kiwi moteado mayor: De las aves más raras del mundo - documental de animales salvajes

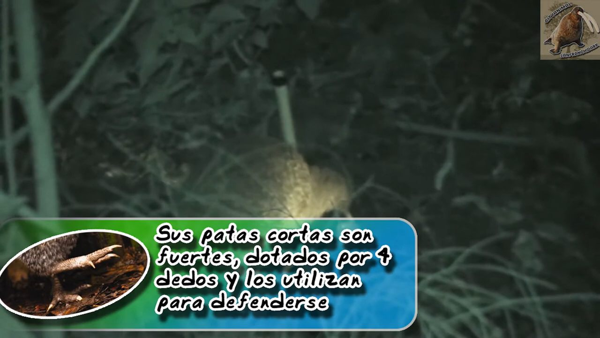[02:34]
sus patas son cortas pero fuertes y desarrolladas, al tener que soportar un mayor peso, sus dígitos se componen por 4 dedos, 3 en posición craneal y 1 en caudal, que utilizan para defenderse de depredadores,
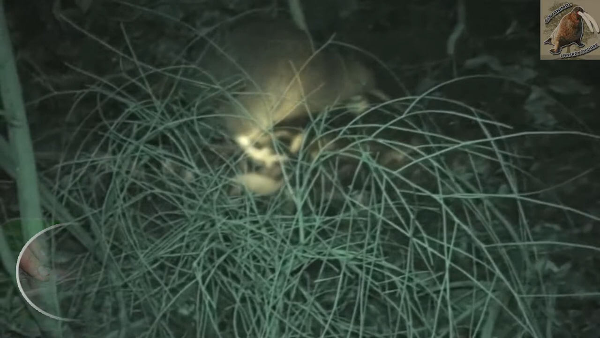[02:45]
al ser aves que no vuelan sus alas son muy cortas y técnicamente se esconden en el plumaje uniforme y suave,